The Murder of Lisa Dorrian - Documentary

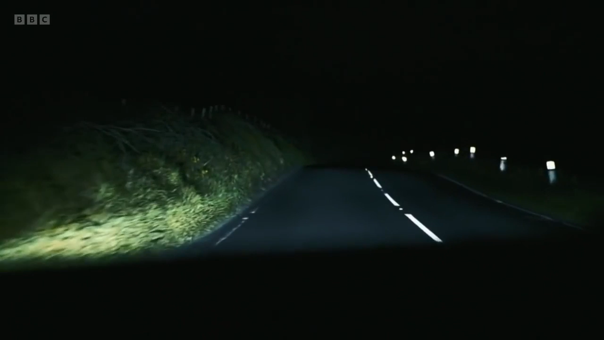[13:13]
And once we hit those back roads, you couldn't have seen two feet in front of you. There were no street lights. None at all. It was pitch black. And it was freezing. I can vividly remember thinking, Lisa wouldn't stand a chance walking out here. She couldn't have found her way anywhere along here. Because you just couldn't see where you were going. The caravan site's not open.